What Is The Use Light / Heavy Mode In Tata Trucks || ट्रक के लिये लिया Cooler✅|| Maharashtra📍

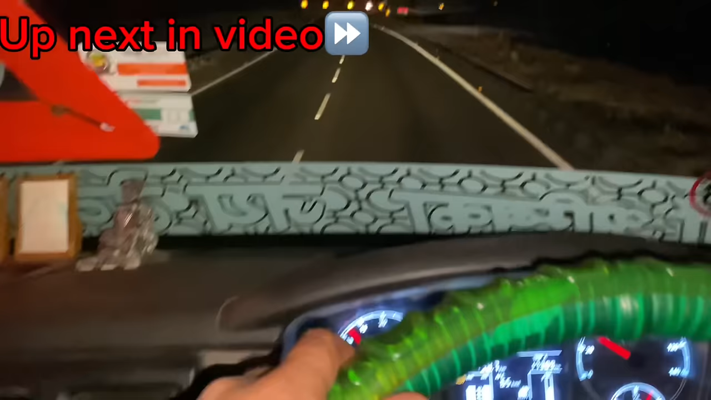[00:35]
अब जैसे ही मैं देखो हैवी मोड ऑन करूंगा ना, एकदम से गाड़ी की स्पीड बढ़ जाएगी।
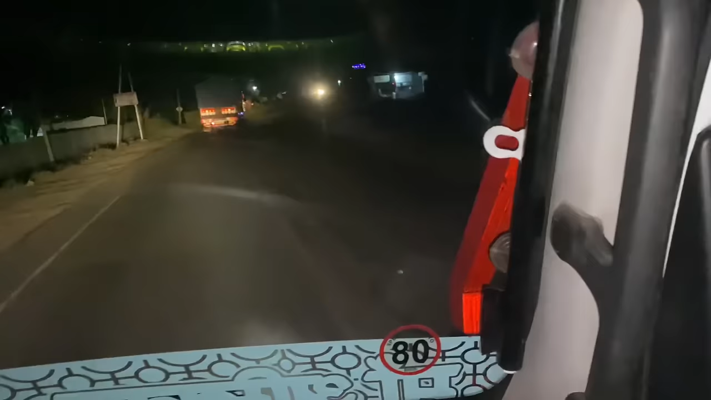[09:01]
लो अब टर्न हुए हम बालापुर से पातूर वाले रोड पे, ये रास्ता है भाई ये सिंगल है।
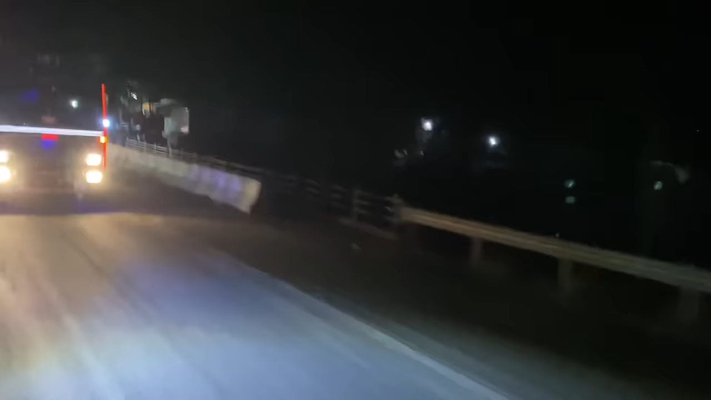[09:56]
और ये जो घाट देख रहे ना भाई, ये है पतूर घाट। और घाट में देखो, जैसे अभी मान लो मेरे को लग रहा है अभी मेरी गाड़ी की स्पीड कम हो रही है,
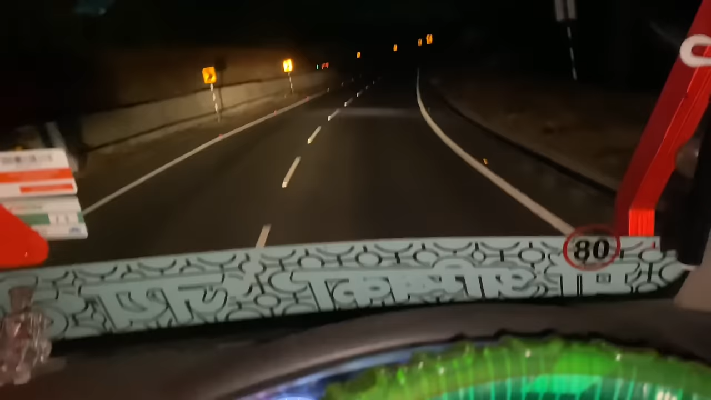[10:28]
देखो अभी हैवी लगा है, गाड़ी खींचते हुए जा रही है,